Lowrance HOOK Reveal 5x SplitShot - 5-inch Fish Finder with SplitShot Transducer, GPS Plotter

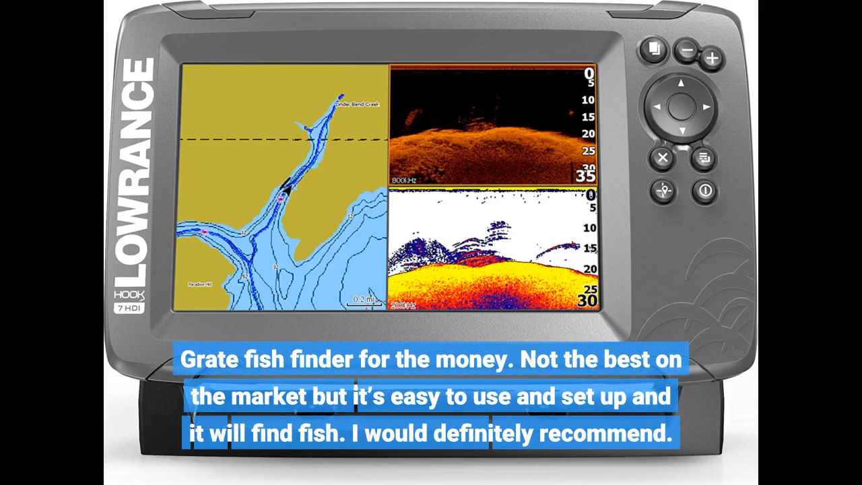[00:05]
I would definitely recommend.
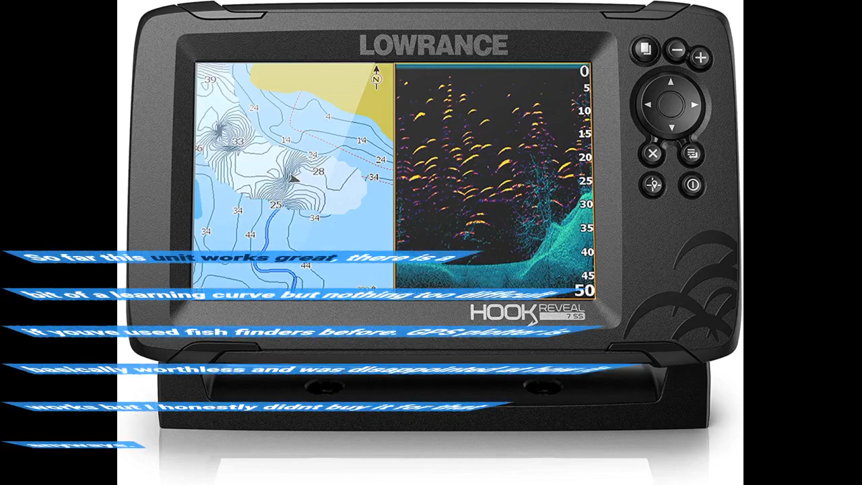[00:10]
So far this unit works great, there is a bit of a learning curve but nothing too difficult if you've used fish finders before. GPS plotter is basically worthless and was disappointed at how it works but I honestly didn't buy it for that anyways.
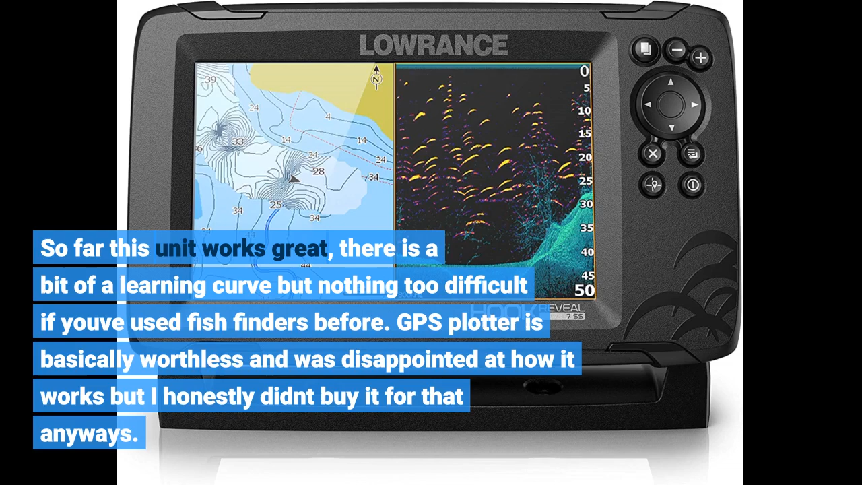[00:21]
Downscan, sidescan, sonar all work wonderfully, wish price would have been slightly lower but overall I am very pleased with this purchase.